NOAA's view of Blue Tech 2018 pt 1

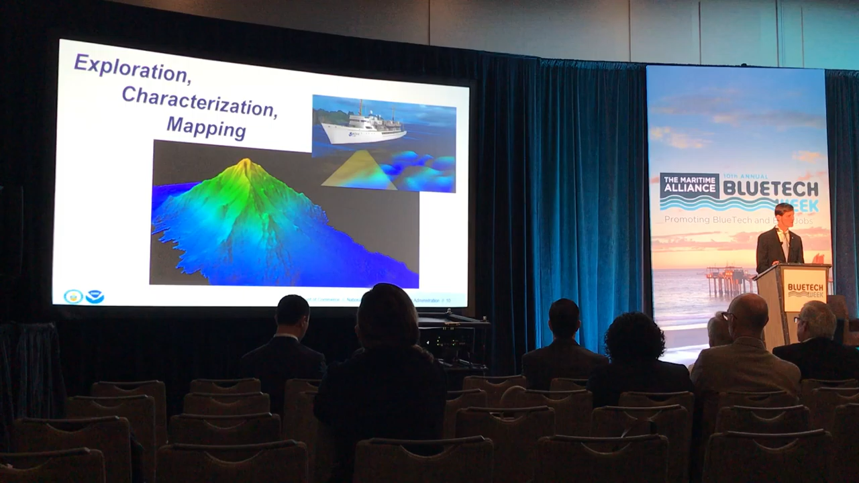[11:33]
one half the size of the U.S. And we are finding, every day, seamounts like the one you see depicted,
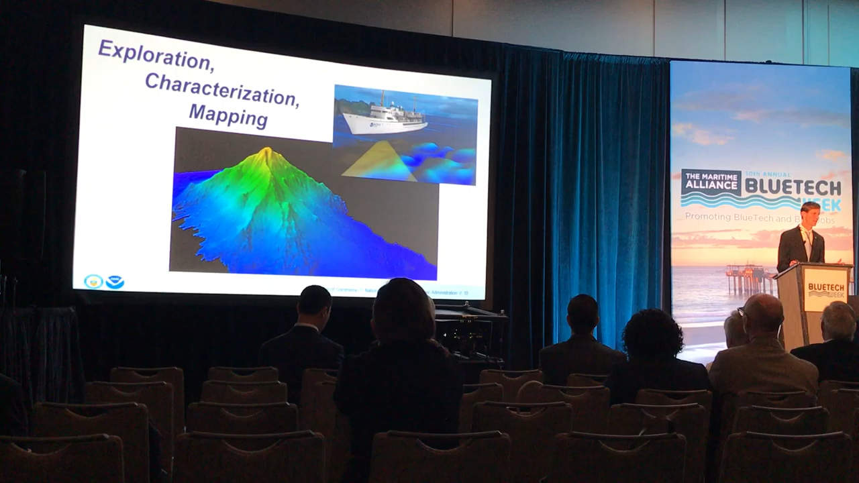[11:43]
which we surveyed this year in the Clarion-Clipperton zone, just off of Southern California. And so, in fact, the Ron Brown that just finished a world cruise, the Noah ship Ron Brown, surveyed over a dozen seamounts just like this one that had never before been discovered.